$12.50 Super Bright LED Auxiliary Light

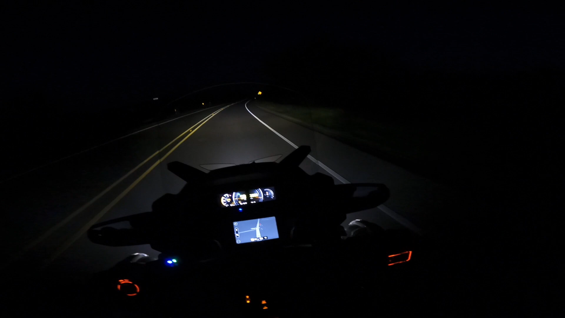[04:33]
They're good when they're low too. Oops, caught a car coming. I have to turn it down. But I... this is every bit as bright as my Goldwing with the Pathfinder LEDs on the low beam and the high beam. Well, the high beams are probably better on the Goldwing. Just because... no, no, this is pretty good too. Look at there. I can look for deer. Sorry, I can't put my shield down. I won't be able to see. I got my dark one on. I have my light one in the back, but... I got glasses on, so...
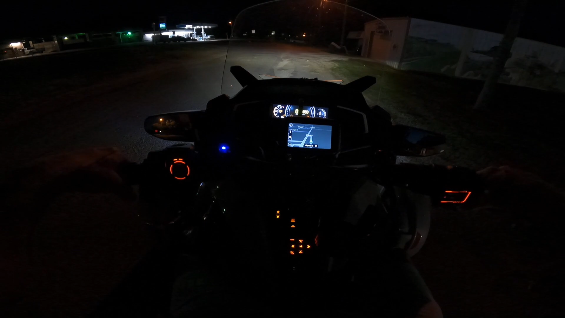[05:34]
Okay, I'm going to show you my auxiliary lights. I know I did a video on them, but... Look at those.